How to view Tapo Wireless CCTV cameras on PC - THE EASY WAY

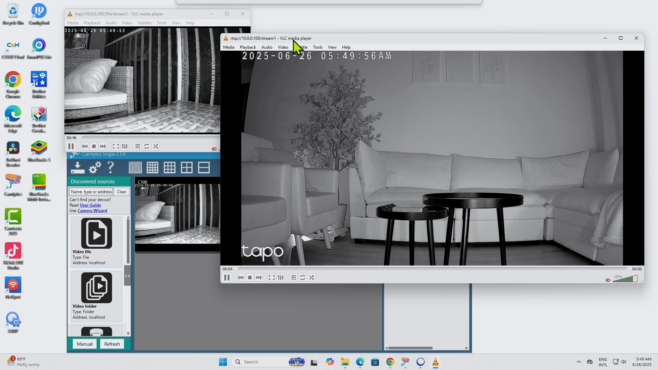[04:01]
and starts working okay so to work with this voc player which is a free software universal software can just download from the internet voc media player okay